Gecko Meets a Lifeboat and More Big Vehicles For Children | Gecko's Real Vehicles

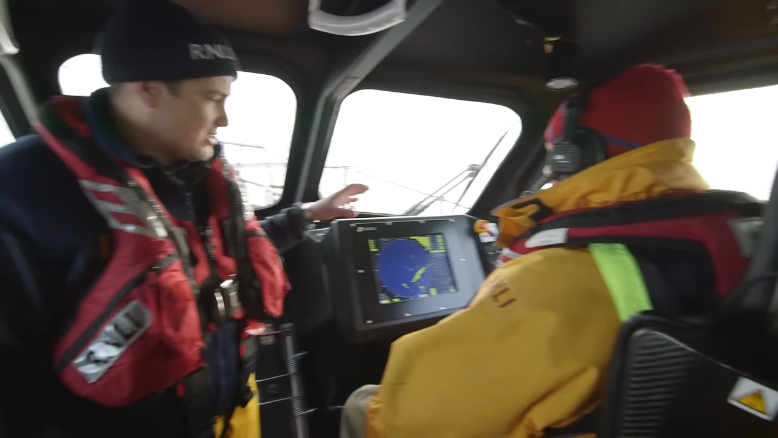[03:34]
The radar will see in the dark or it'll see through fog when we can't see anything.